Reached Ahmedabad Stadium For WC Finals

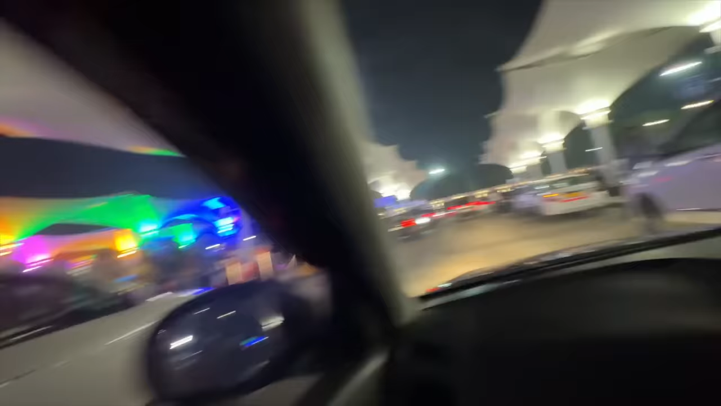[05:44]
गदर भीड़ है भाई, मतलब इतने लोगों को टिकट मिल गई। मैं ये सोच के सोच रहा हूँ मतलब यहाँ पे पूरी भारत की आधी इकोनॉमी खड़ी है आज।